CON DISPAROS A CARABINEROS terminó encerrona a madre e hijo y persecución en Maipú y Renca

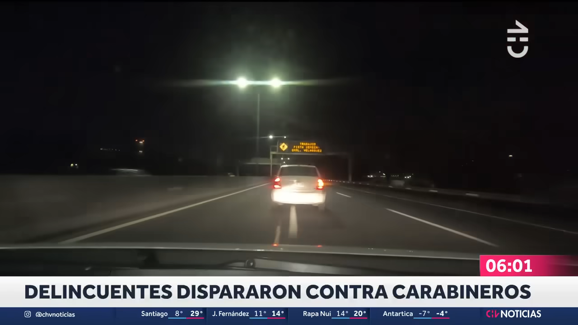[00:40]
intentaron robar el auto de una persona, una mujer que iba junto a su hijo en la comuna de Maipú. Es ahí cuando estos sujetos emprenden una persecución, ya que son vistos por personal del CEP de carabineros. Claro, ahí inicia toda esta persecución por diferentes arterias de la misma comuna y también por la comuna de Renca,